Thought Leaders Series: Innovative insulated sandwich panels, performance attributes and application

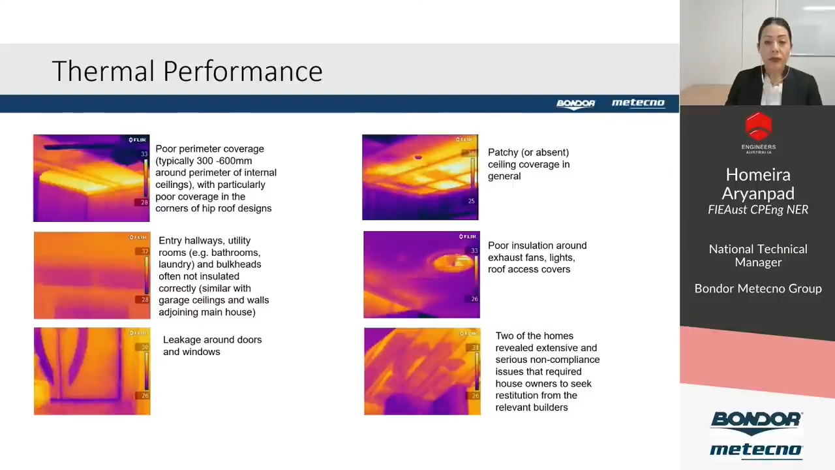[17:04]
The images here are findings of a research project conducted by the Queensland University of Technology where they looked at 15 traditionally framed homes in Southeast Queensland and Townsville to see how the insulation was installed. With the thermal images highlighting the areas of missing insulation in practice. It is important to understand the impact of missing insulation and QUT demonstrated this by looking at the reduction in R values based on the percentage of uninsulated ceiling area.